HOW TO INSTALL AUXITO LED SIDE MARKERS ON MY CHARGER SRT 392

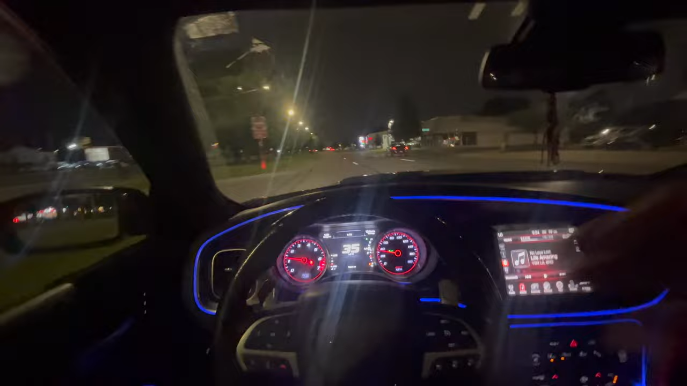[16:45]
But we pulling up to the infamous Bay Wash car wash.
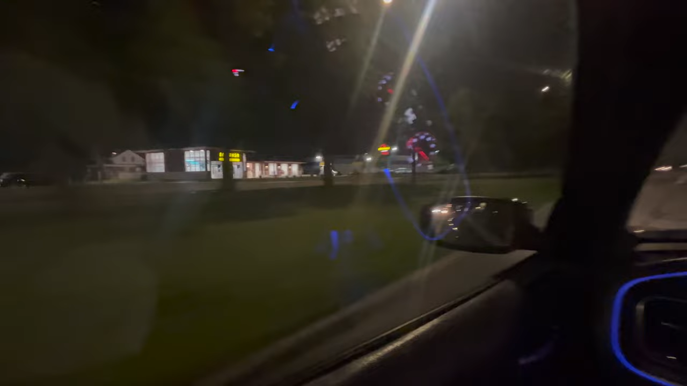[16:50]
You know, I don't think it's too many cars up here. It is on a late night tip. I'd be surprised if it's a V8 up here. But I already washed the car earlier twice as y'all seen. What was that yesterday? I'm not sure. But that car already pretty much cleaned. I just want to get out and let y'all see how it looks. And why not do it nowhere else but the Bay Wash? You know, even though I'm not sponsored. So you know what I'm saying? Count your days, big pimping. It's going to come on back here.
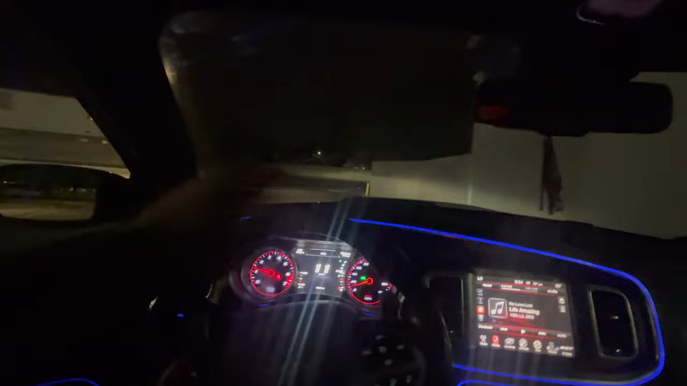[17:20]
This whole time I've been driving, I have not had a seatbelt on. And thank God that seatbelt light didn't come on. It was very much so in the room. But it looks like they renovated some stuff up here. Because that little curb was definitely like more over here. And it definitely looked like way more wider.
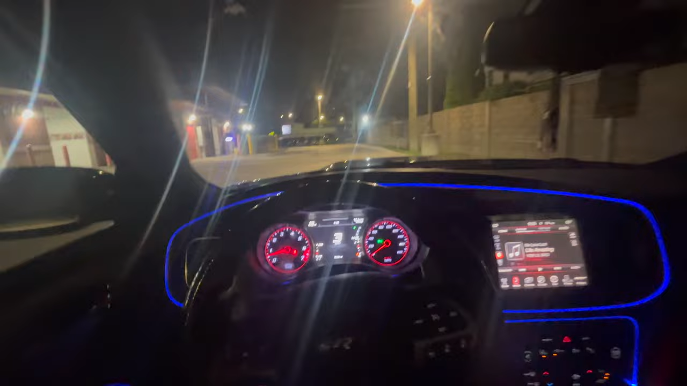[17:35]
And you could tell that pavement is white. So it's definitely new pavement that was laid down.
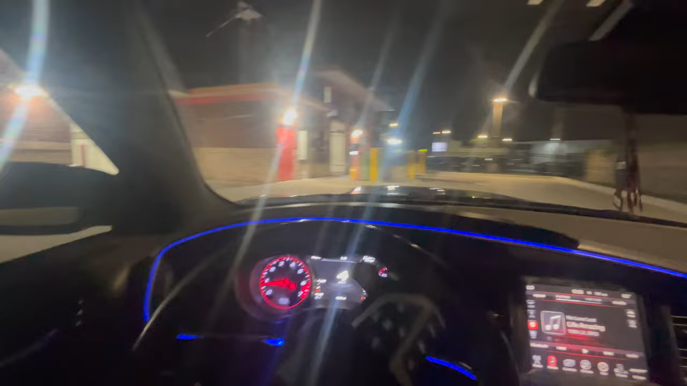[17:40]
But we're going to cut through here. Cut through the self-service car wash.
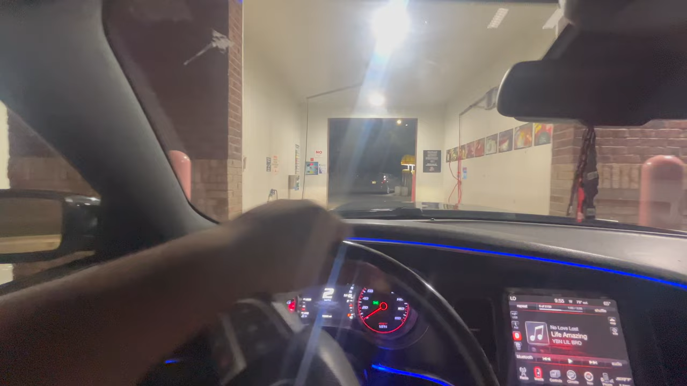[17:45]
I kind of want to... Nah, it's too much light to really look up under here.
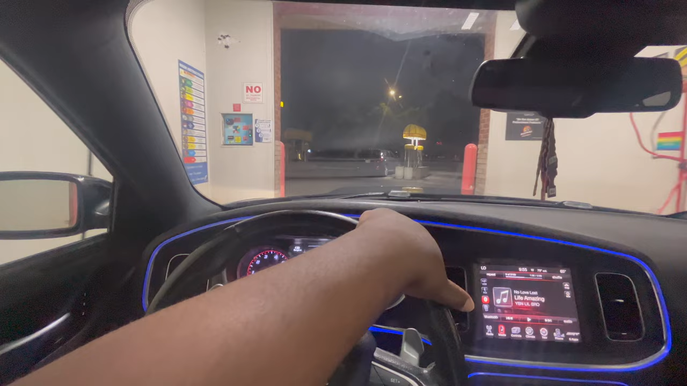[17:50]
So I'm going to have to get out and like park up right here. Hopefully nobody say nothing because I'm in they way.
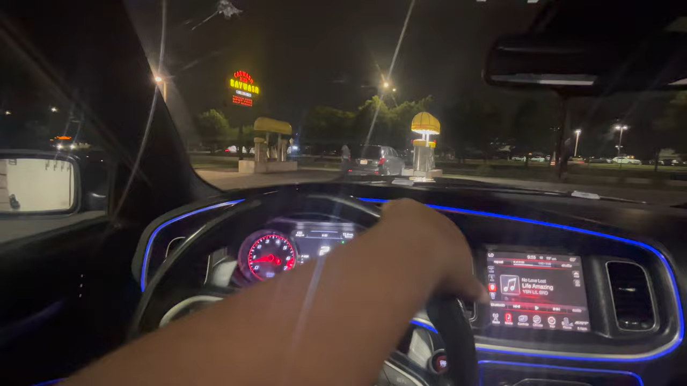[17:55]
But I'm going to come up right here. And then just park. Hopefully... Nah, there ain't no weirdos out here. Boom. Leave the car right here.